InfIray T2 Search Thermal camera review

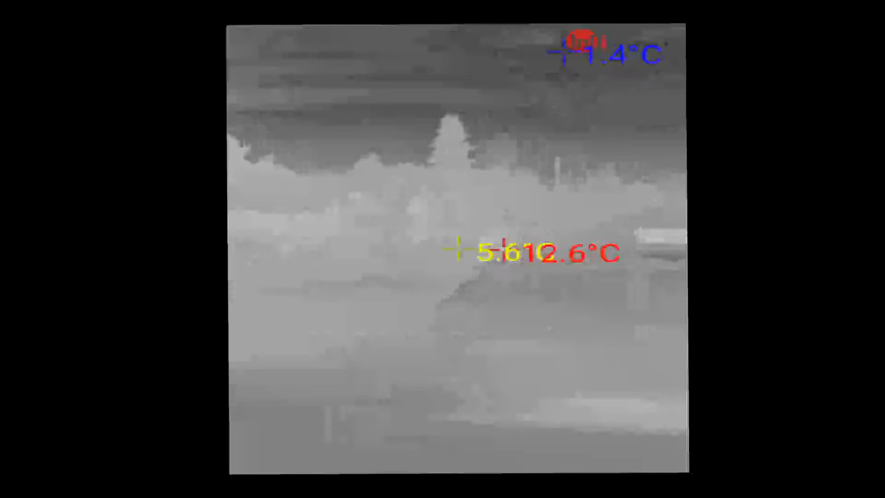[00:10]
basically is a competitor to the FLIR or the FLIRs that plug into your phone.
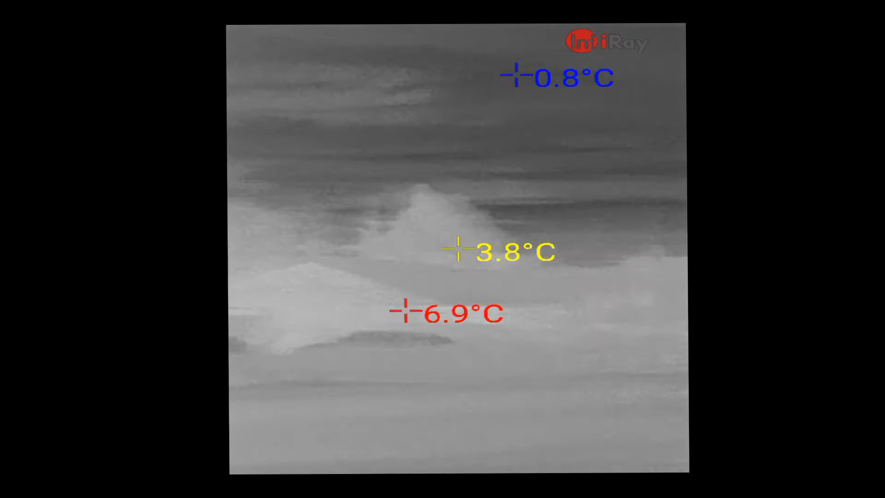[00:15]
So it plugs in via USB-C, so my phone that plugs in at the charging port,
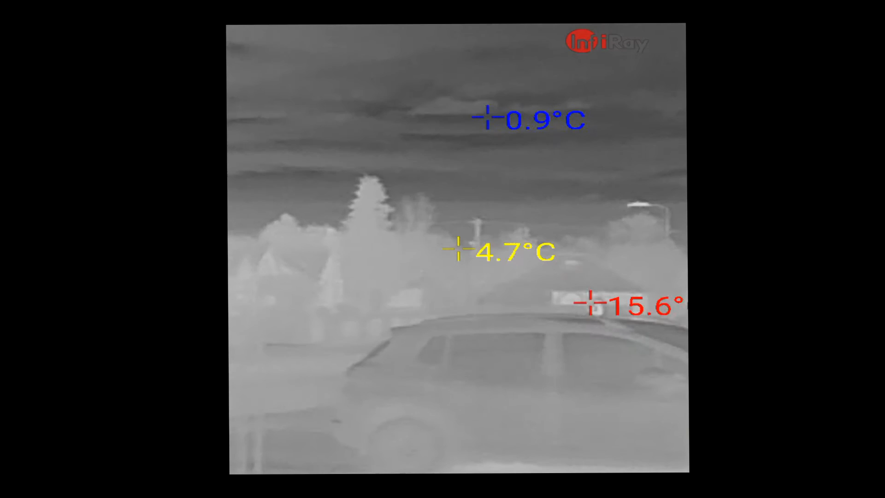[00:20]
and basically it's a little tiny manually focusable thermal camera that uses its own app which you can record videos with or take photos.
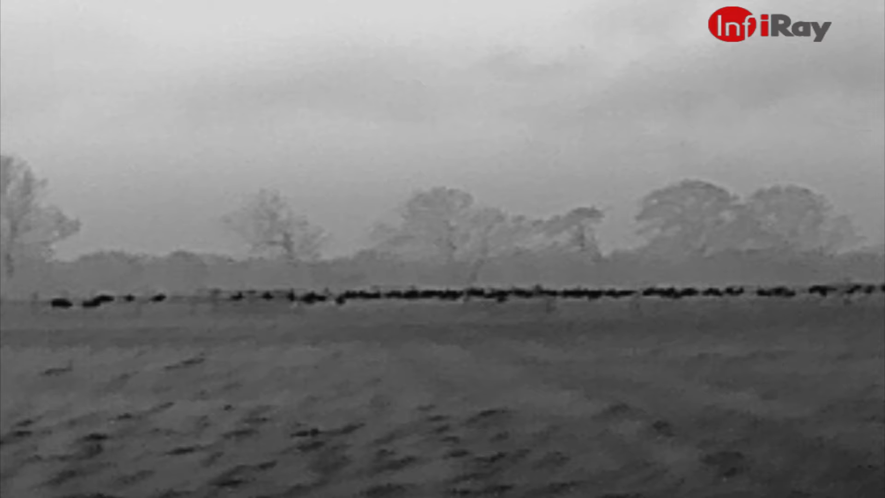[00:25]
And the only other thermal I've got to compare this with is my FLIR TK Scout,
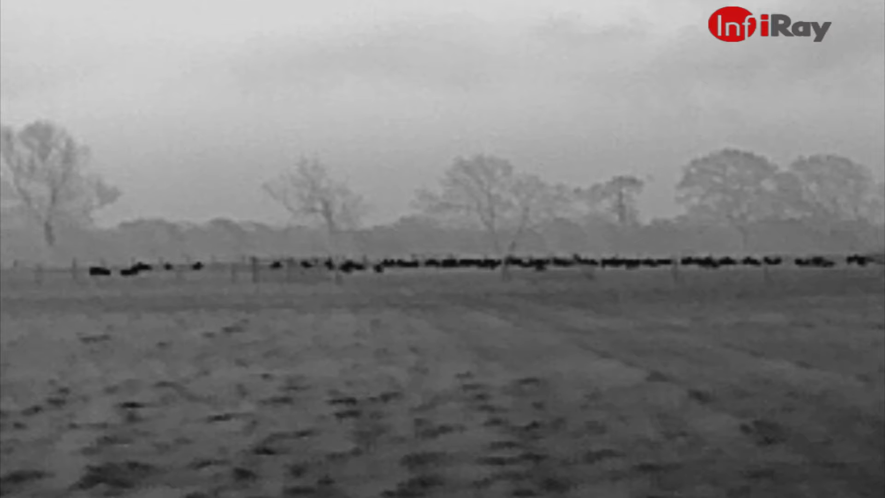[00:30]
and compared to the Scout,
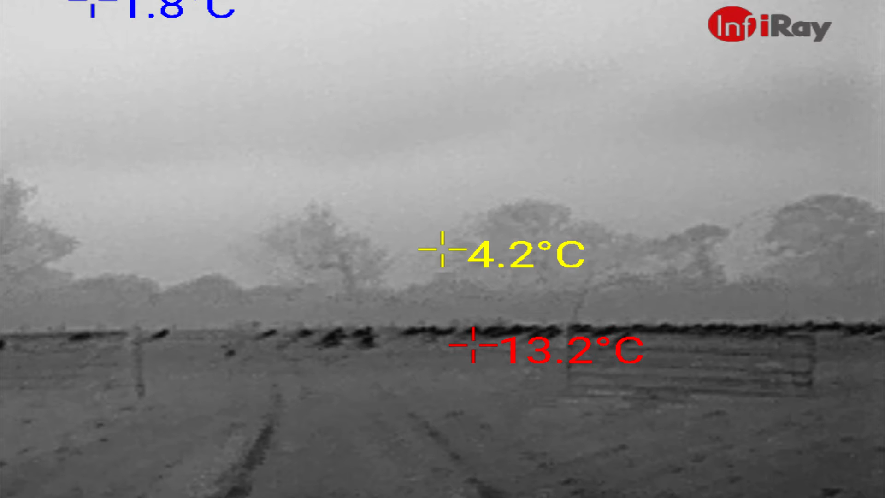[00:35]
I'll do a direct comparison video with them at some point, but this is higher resolution than the Scout and it has more features I guess because it's mostly using your phone for the processing,
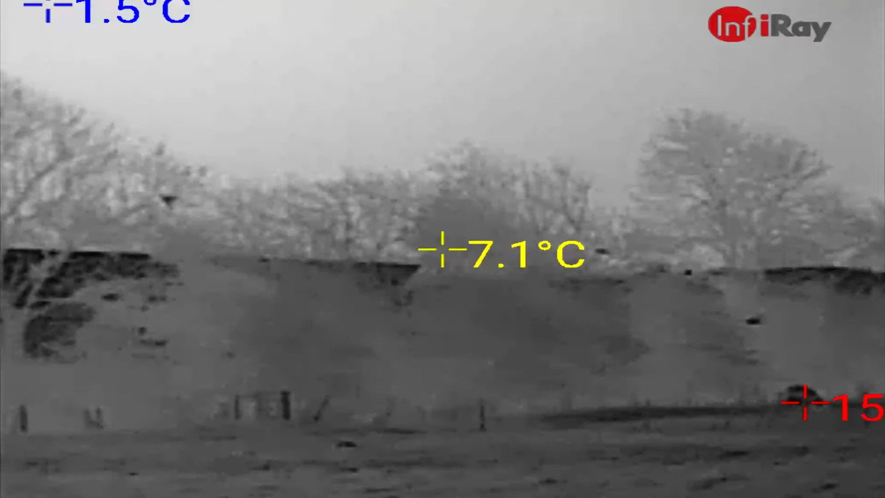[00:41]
so although it's still low resolution because it's a thermal camera,
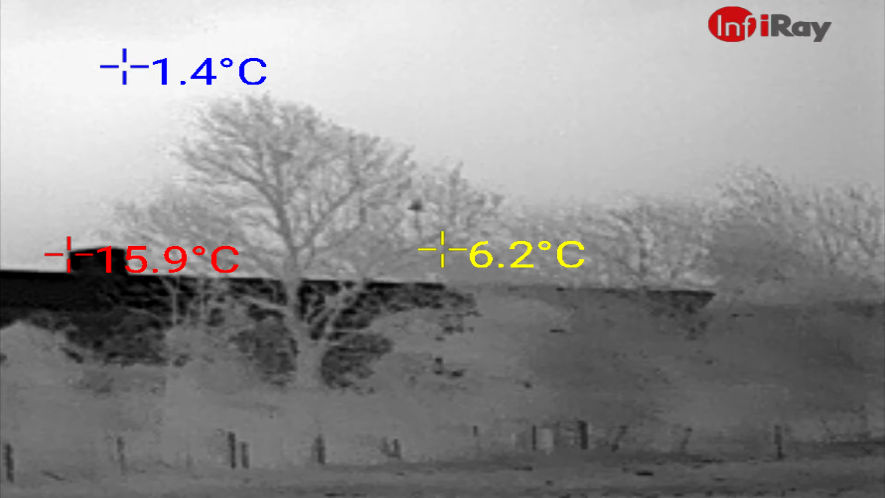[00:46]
it's much higher resolution than the FLIR,
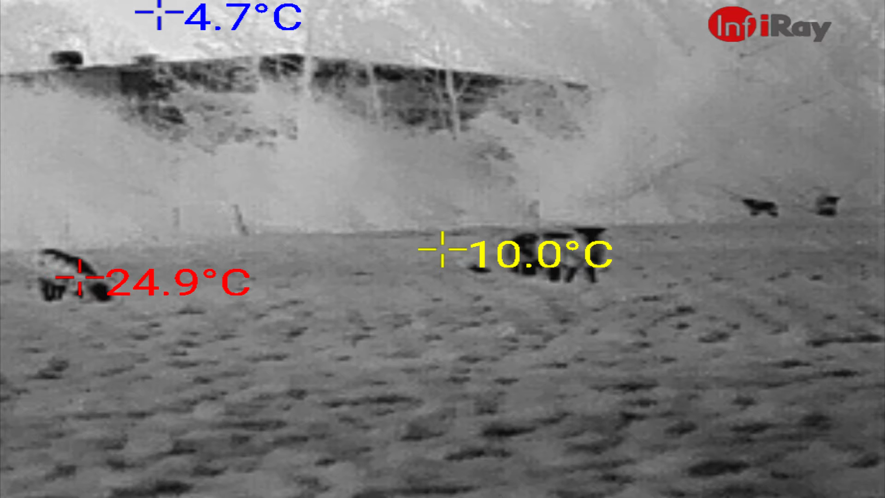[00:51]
probably about three times the resolution for the Scout, and it's also higher frame rate when you record video.
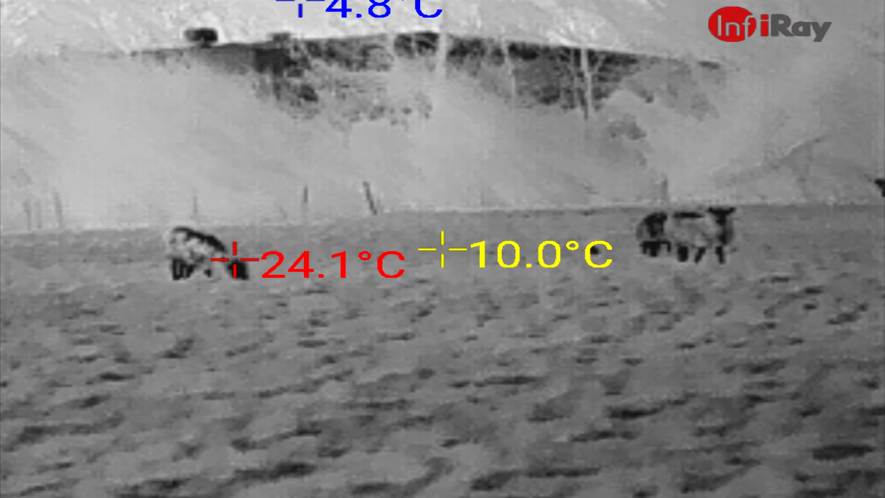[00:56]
So rather than being something like 7FPS, it's something like 25FPS,
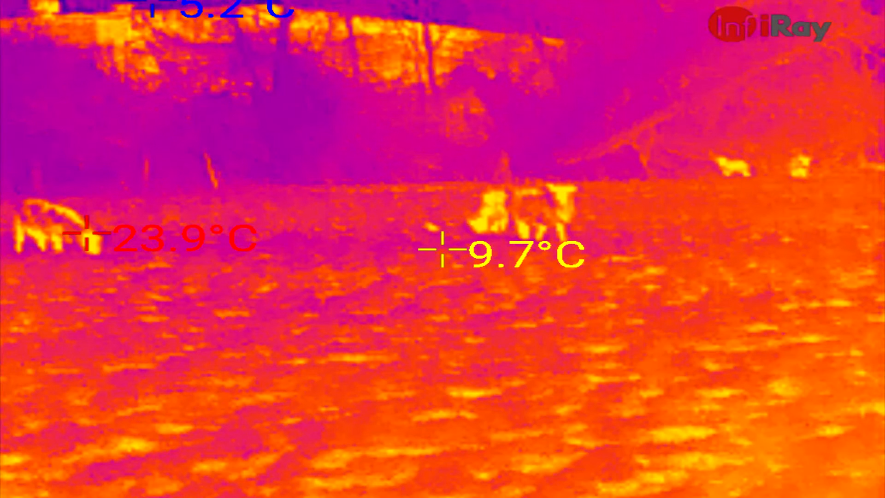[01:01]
On screen: max 23.9°C
the only issue I've noticed that you might see in some of the pictures is sometimes you get a strange scanline type effect. I've found if you close the app and reopen it or pull the camera out and put it back in, that generally fixes that, but it's a bit irritating if it does come on while you're filming something. So no idea what that is, maybe that's a bug that they can fix in a software update, but yeah, using it out and about, it's pretty damn good.
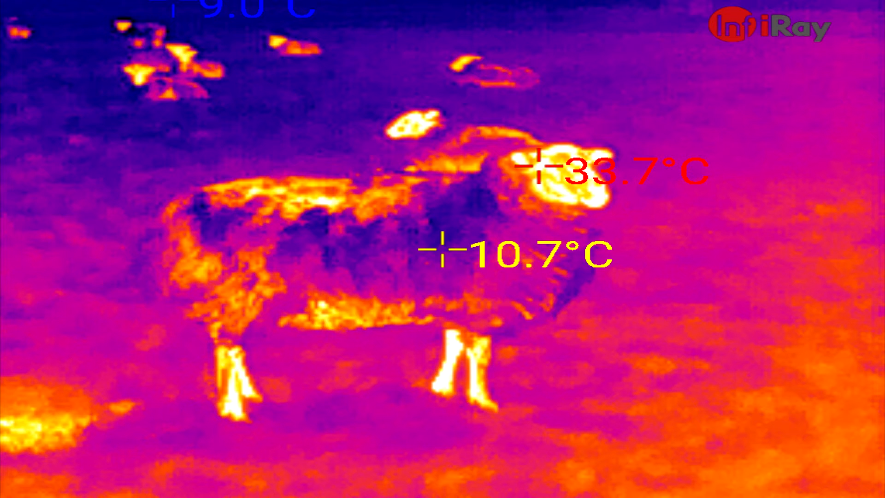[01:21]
You can probably see that there's a load of pictures of sheep here and there'll be a load of pictures of dogs later on. What really impressed me is when I was using it out at night and you could see somebody walking along in a distance,
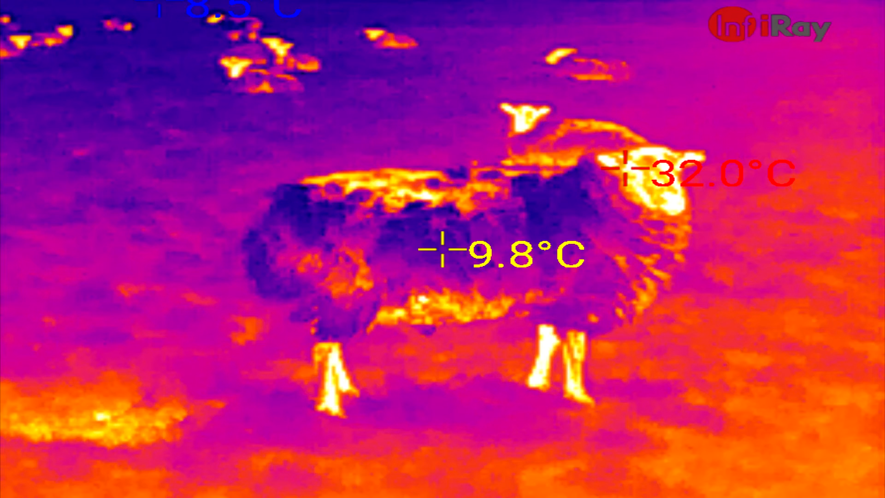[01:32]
which I hadn't even seen with my eye, and the floating temperature thing was going above them.
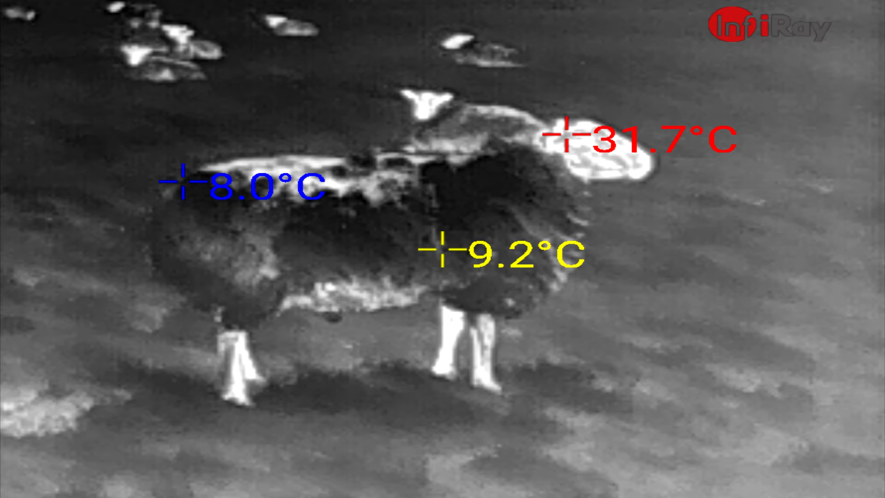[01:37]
So what this does is you can see the hottest points on there, sort of air temperature and, you know, everything else.
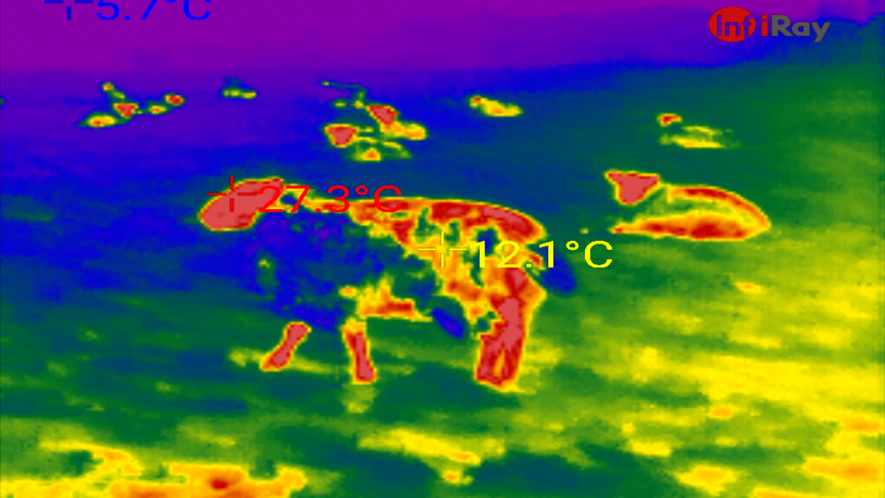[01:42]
So if you ever see on any of these pictures, like a bit of the sky where it says like 5 Celsius or whatever, that's just sort of the ambient temperature.
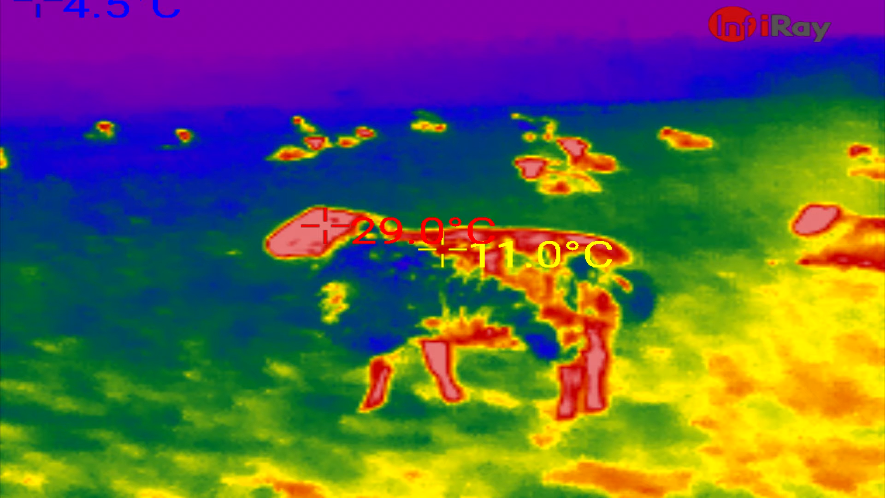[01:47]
And then most living things seem to be 30-odd Celsius, sort of where their faces are. So sheep look interesting on this, as you can see.
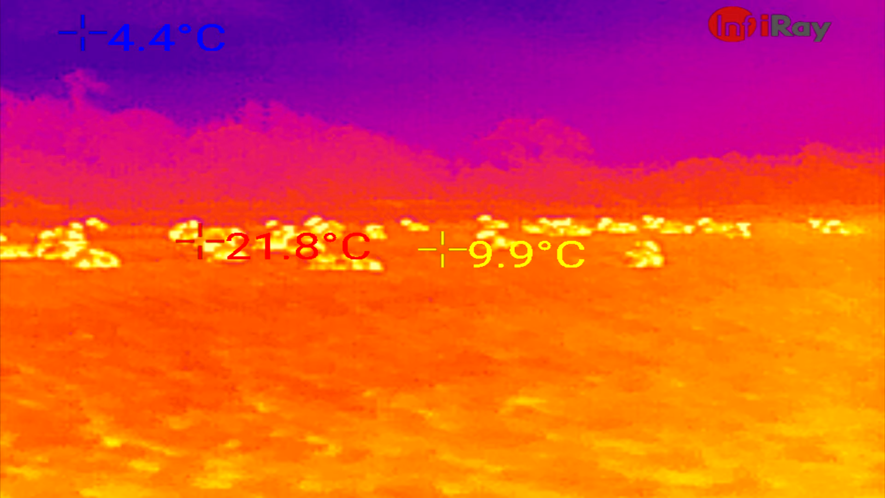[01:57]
So I won't talk over it anymore, but yes, this is definitely worth getting if you're into thermals.